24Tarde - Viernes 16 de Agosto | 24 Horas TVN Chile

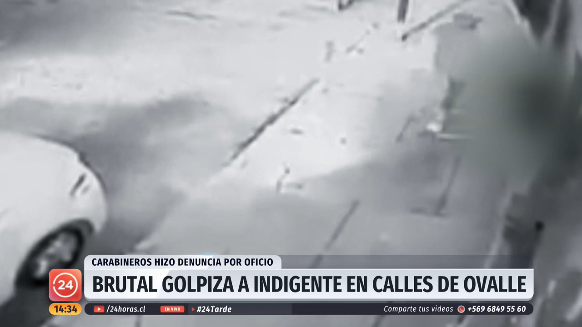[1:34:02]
video que pocas veces hemos visto con tales niveles de violencia es más nosotros hemos cubierto parte de esas imágenes y además las hemos acortado un poco porque los niveles de agresividad son realmente inexplicables un hombre que es minusválido que se maneja con muletas se encontraba a eso de las seis de la mañana con treinta minutos en pleno corazón de la ciudad de Ovalle en la calle Benavente al lado de una botillería y las cámaras de televigilancia de este local comercial captan